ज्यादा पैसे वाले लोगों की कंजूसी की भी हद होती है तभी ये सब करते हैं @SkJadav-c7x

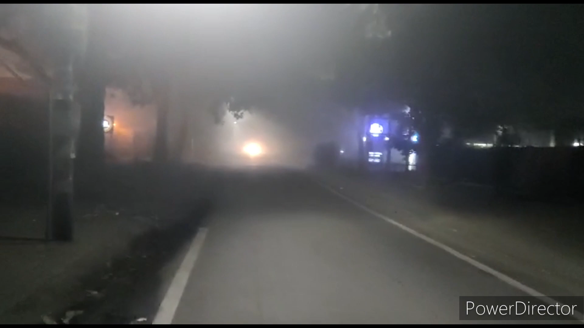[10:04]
हुए तो इस साइकिल पर आ रहे हैं और आप देख सकते हैं कितनी धून दो रखी है बहुत बुरे वाली और साथ के साथ इतना कोहरा होता है और उपर से थोड़ा अंदेर भी